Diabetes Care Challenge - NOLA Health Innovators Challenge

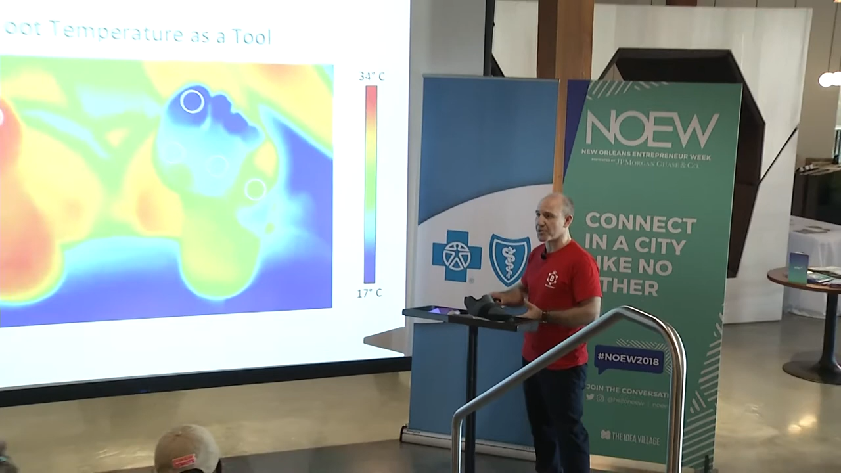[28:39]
On screen: scale top 34°C, scale bottom 17°C
Now, fortunately, there's a powerful physiological tool that can be used to predict foot ulcers: temperature.
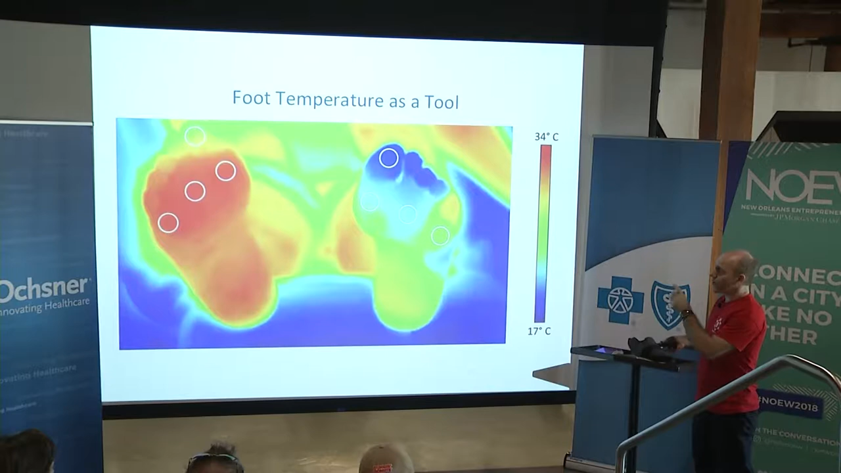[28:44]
On screen: scale top 34°C, scale bottom 17°C
The temperature difference between the red and blue areas in this thermal image of a diabetic patient's feet can indicate an 80% increased chance of them developing a foot ulcer within the next 2 weeks.